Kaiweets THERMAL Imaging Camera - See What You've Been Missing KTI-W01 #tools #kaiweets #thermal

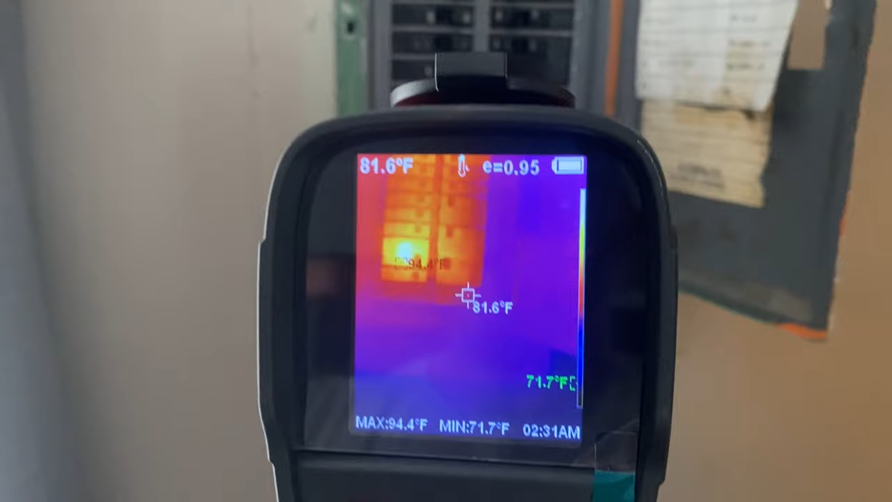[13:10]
On screen: spot 81.6°F, max 94.4°F, min 71.7°F, scale bottom 71.7°F
breaker box right now and as you can see one breaker is warmer than the rest it's a 30 amp breaker that is the
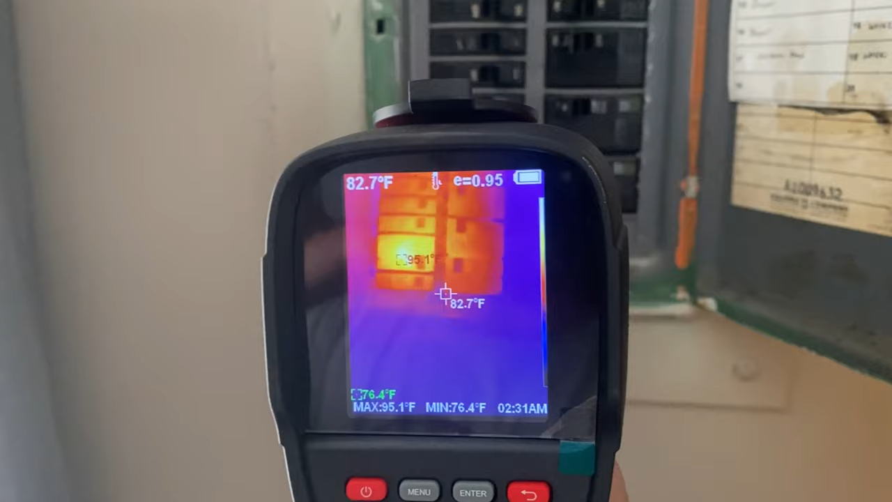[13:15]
On screen: spot 82.7°F, max 95.1°F, min 76.4°F
dryer and it's actually running right now so that's why it's showing that so uh there's nothing wrong with
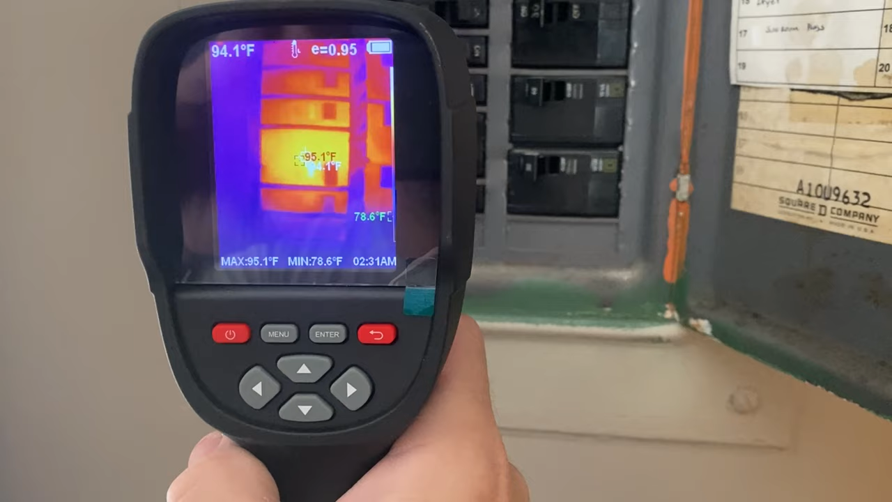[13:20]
On screen: max 95.1°F, min 78.6°F
that breaker there's nothing wrong with that dryer but if i took that cover off because i was having an electrical issue i could see all the wires i could see the temperature of the wires i could see the whole picture in
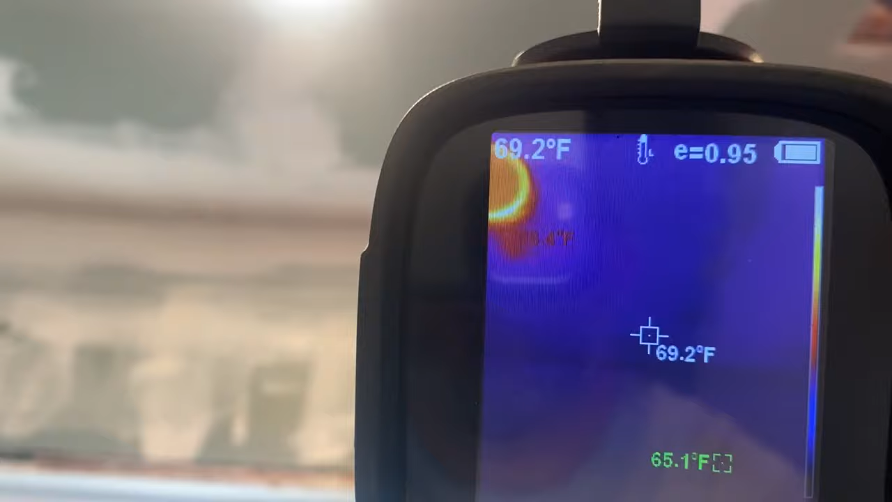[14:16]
On screen: spot 69.2°F
insulation in some areas again all those things that you might would normally stick this at and
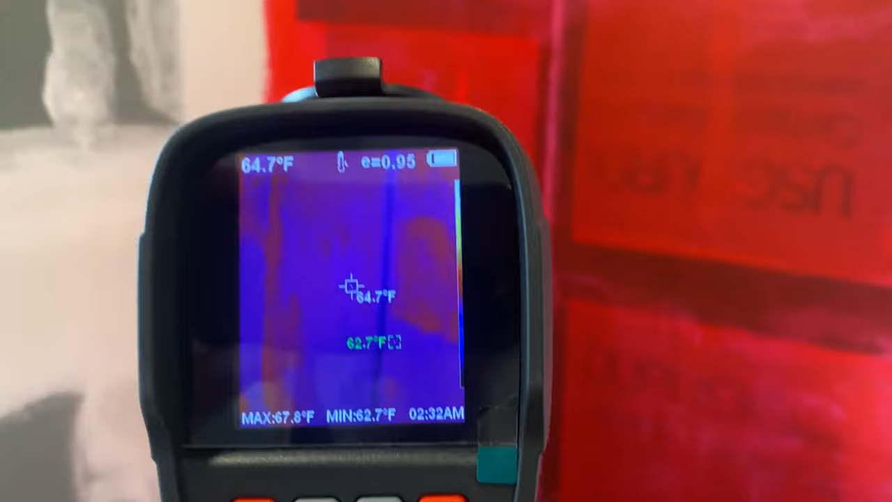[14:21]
On screen: spot 64.7°F, max 67.8°F, min 62.7°F
shoot an infrared thermometer to get a temperature reading you could use it for that and
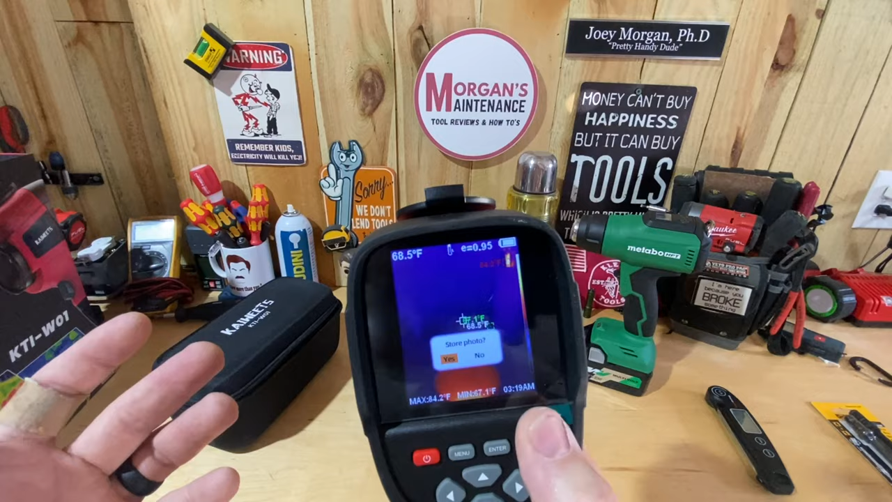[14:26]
then uh but you're getting everything else that's around it like right now if i was on this cup of coffee
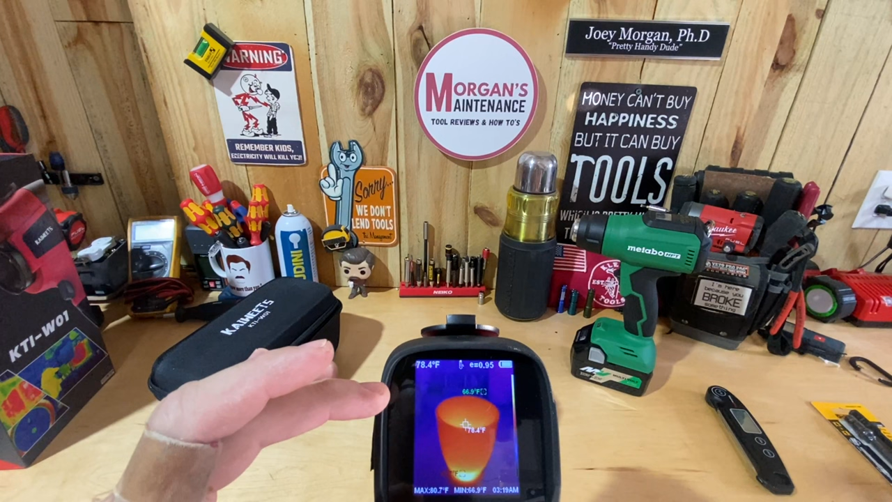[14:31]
but i can see that maybe i've got something else going on over here in the background it just gives me more information of what's going on something i might not would have checked or even just for it's
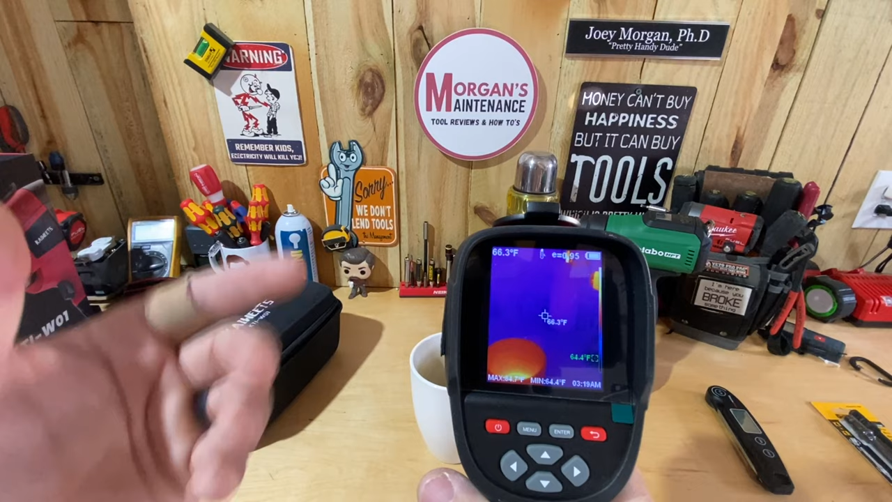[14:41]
On screen: spot 66.3°F
pretty cool at night time if you hear a noise at something you can go outside nobody's gonna be able to hide from you you can go full predator mode
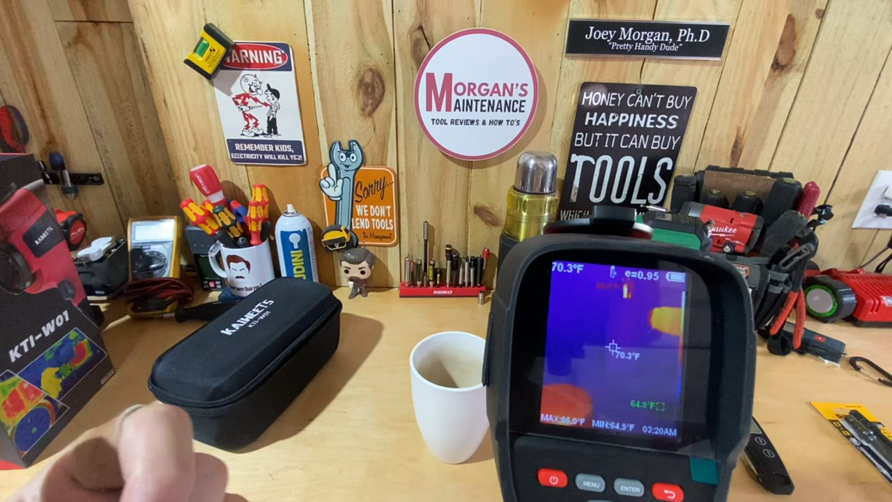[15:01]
On screen: spot 70.3°F
way it worked in the movies but again it's the same info in a way as your infrared it's going to give you that temperature on your spot but you're getting a whole lot more information information and that more information may be the difference in giving you the right diagnosis whenever you look at it i'm interested to know how you guys are using your thermal imaging camera i'm interested to know if any of you have this one by kawheets if